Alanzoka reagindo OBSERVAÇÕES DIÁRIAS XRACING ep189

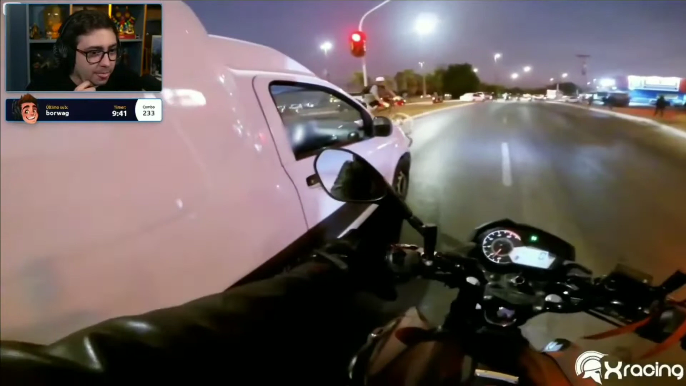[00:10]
O cara vem no porra... Oxi, o quê?
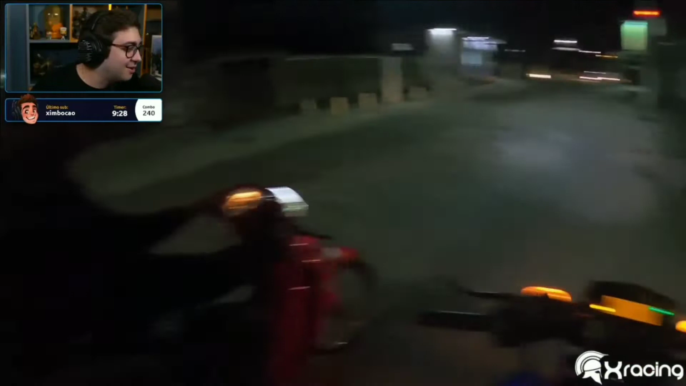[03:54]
O cara dando risada e o cara sendo sequestrado lá no porta-mala, né? Pedindo ajuda e os caras dando risada. Olha ele lá no porta-mala, né, gente? O cara amarrado lá no porta-mala, né? Mas para com isso. 17?
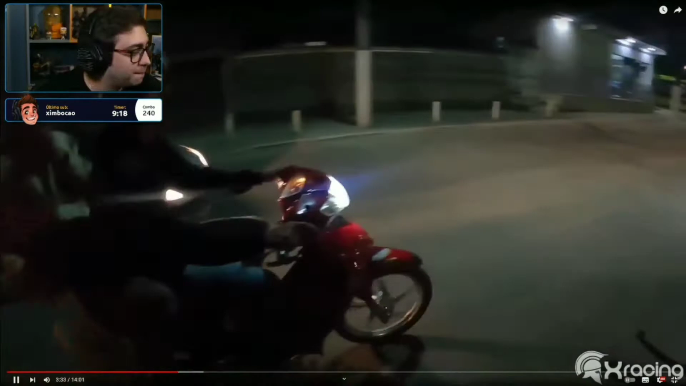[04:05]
17. Vai. Uh!
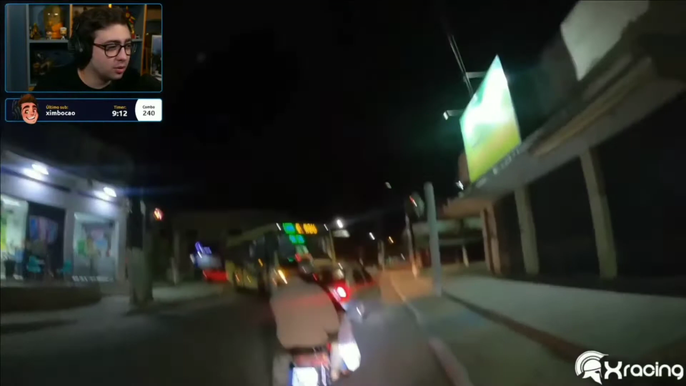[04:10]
Uh! Caralho, tu viu? Gravei, meu irmão. Tá maluco.
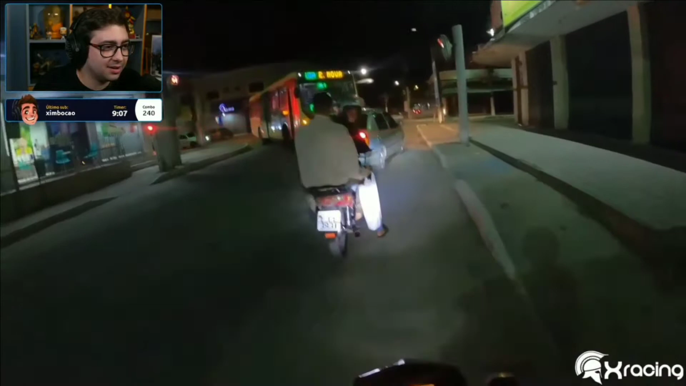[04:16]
Gravei, gravei. Vai pro X-Videos.
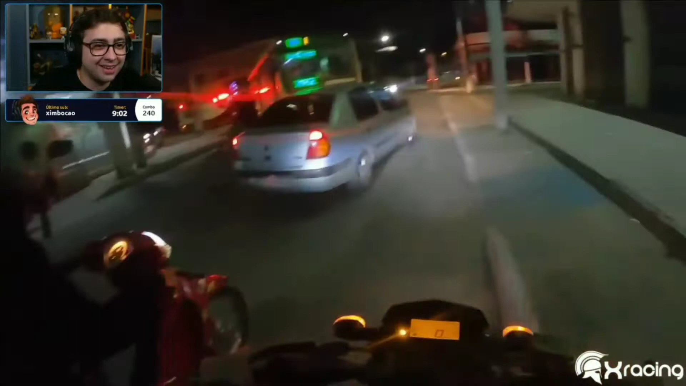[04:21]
Vai, gente. Alguém vai ter que dar uma ré aí. Nossa, grava aí, vai.
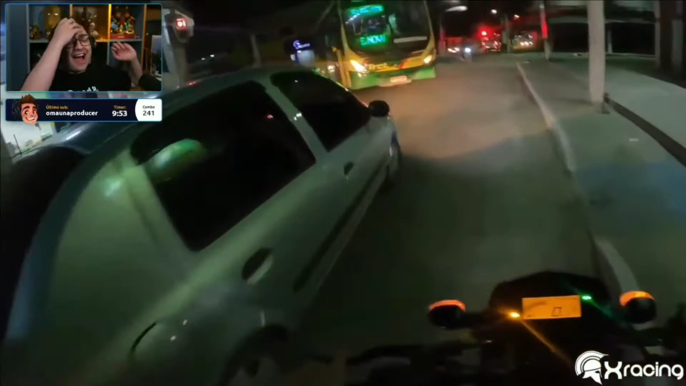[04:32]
Tá maluco, porra? Você bateu na moto do cara.